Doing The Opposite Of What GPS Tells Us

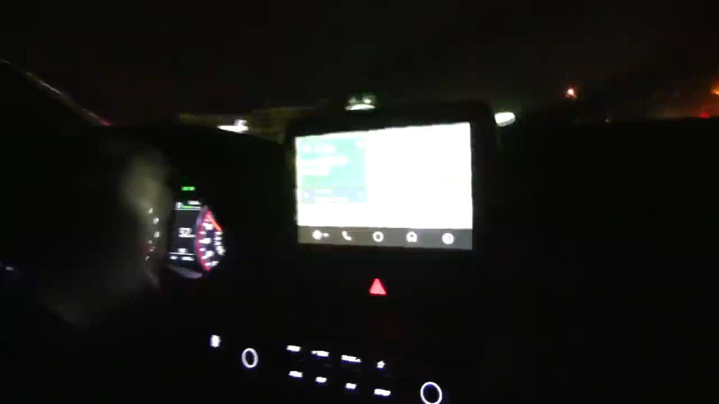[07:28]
Well, what's happening? We have to turn left. We're turning left. To turn right. Oh my goodness.
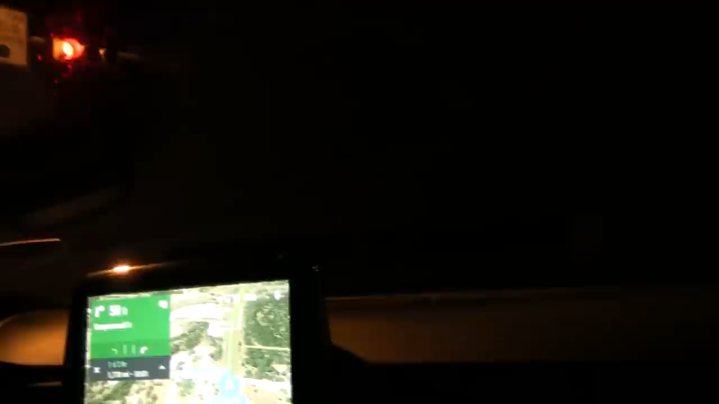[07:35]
The fuck is down this road? It's even a road? It's a road. Oh. It might go nowhere. Huh. Oh no, it goes somewhere. We'll see. Adventure!
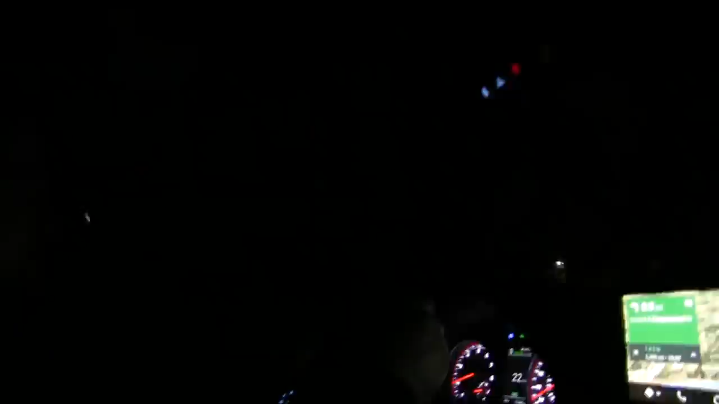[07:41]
Oh god. I don't think there's a hotel down this road. Are you spooked? I'm totes spooked. What if the car broke down right here?
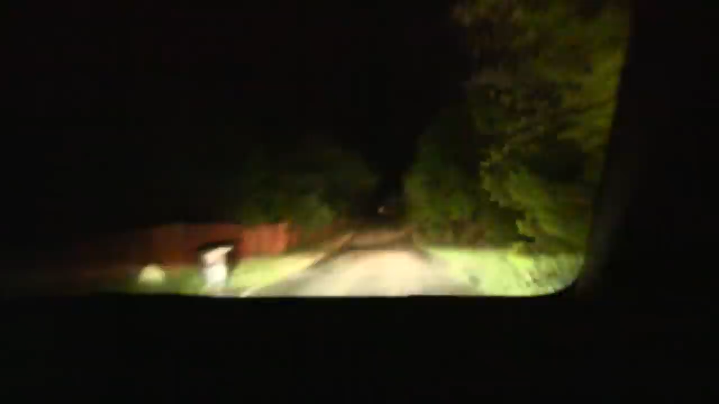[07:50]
Oh. Oh. Oh. Wow. Well, that's disappointing. Yeah.